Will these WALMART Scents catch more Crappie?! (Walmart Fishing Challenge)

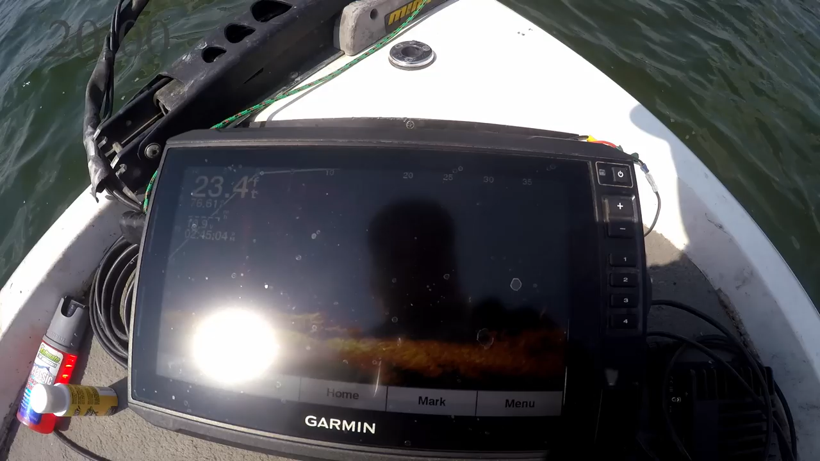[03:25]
I got to show you this school. What? That's crazy. Look at that.
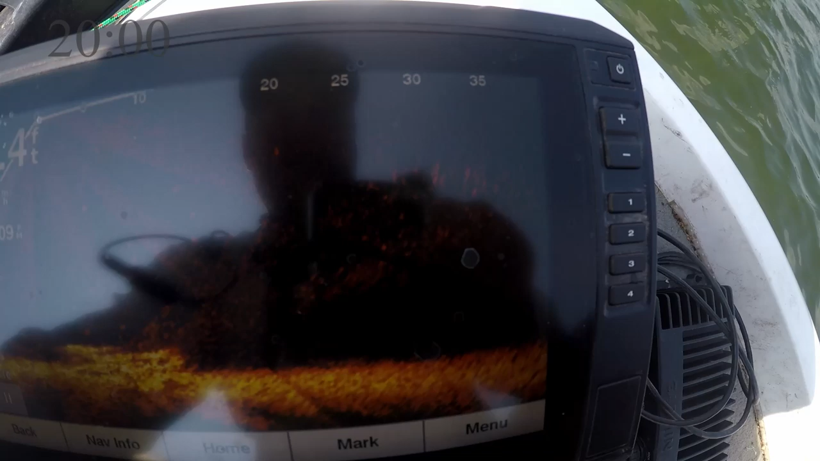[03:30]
That is all crappie. All crappie.
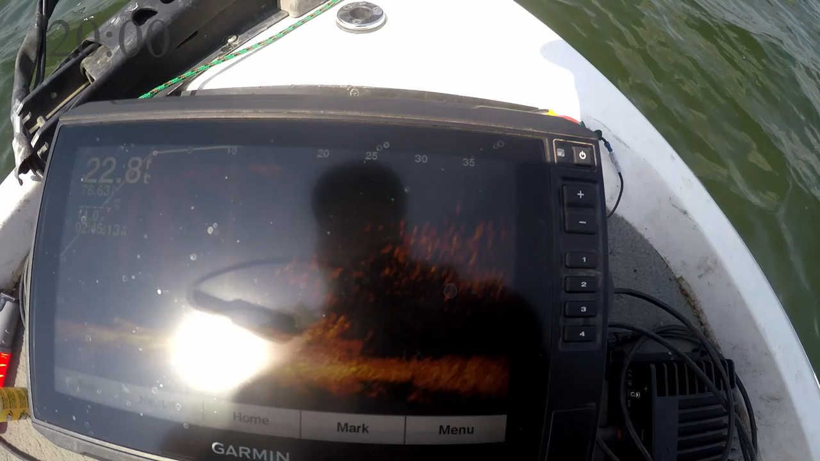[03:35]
There's some bigger ones mixed in. Let's see if we can make it work.
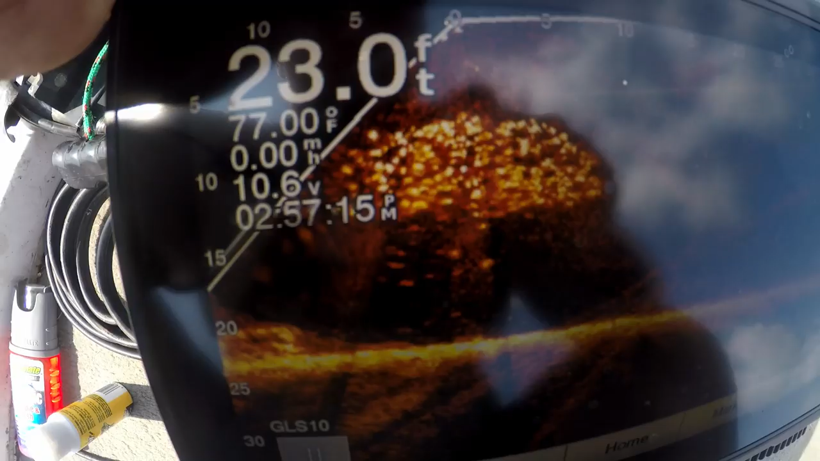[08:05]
On screen: depth 23.0 ft, water 77.00°F
They're right under the boat. Oh, there we go. I'm just gonna kind of troll it around the boat and...